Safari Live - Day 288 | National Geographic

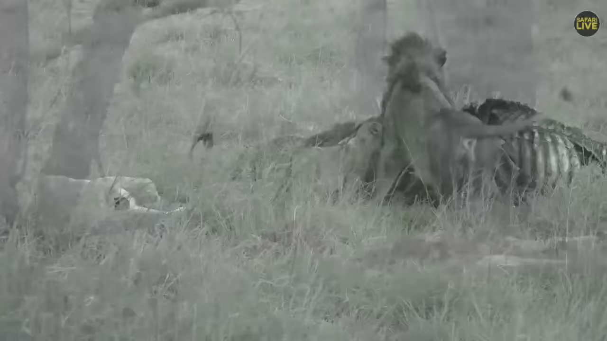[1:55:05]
i think klalamba could be going to about a year now in sense of age but now my cubs here
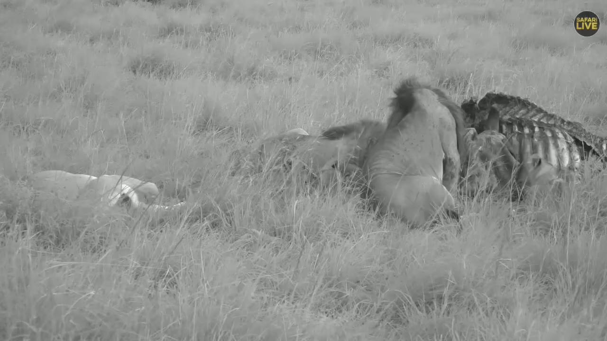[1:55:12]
are four months and three months and they just got to the darling table well number one you may notice the lighting has changed a little bit because it has gotten a little bit darker here in kenya in the mara triangle and now we are using an infla red camera pretty special camera it got some invisible light to the animals but we can see them very well so golden duck here and you have changed to infla red which does not show the actual
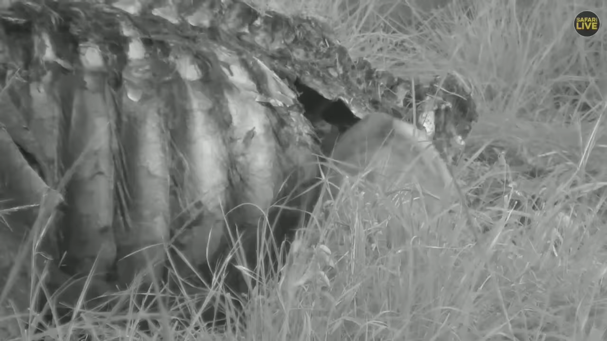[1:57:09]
cubbies yes i'm very happy jennifer you're enjoying all this and let's try and compare the size of that big male
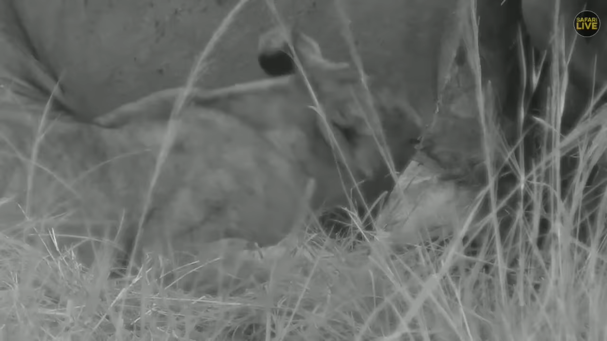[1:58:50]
and talking of cubs my name is of talamba in juma very nicely to see her coming or taking ship and maybe she'll be in the future you know queen of that area once her mother's gone yes laura it's a nice way for us or for these lions to end up getting their dinner thank you so much laura for such a nice comment and i'm just feeling a little tempted to get hungry well well done jemmy well done sydney well done tristan south africa